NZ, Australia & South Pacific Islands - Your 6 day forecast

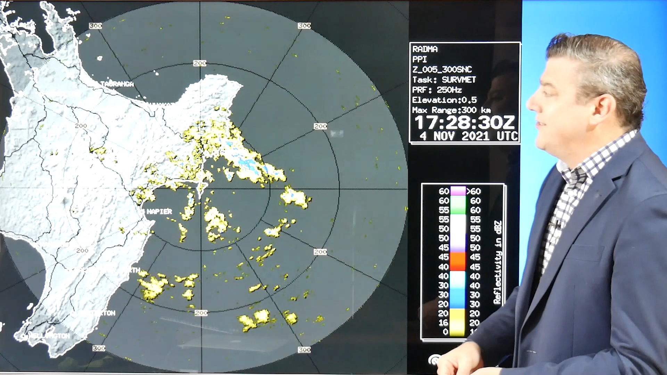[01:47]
Now next week we go back to Westerlies, normal spring weather so this will stop but we've got more patchy rain and showers. You can see it's a lot more broken up at the moment on the live MetService rain radar when we recorded this and by the way you can get all this now from the WeatherWatch website.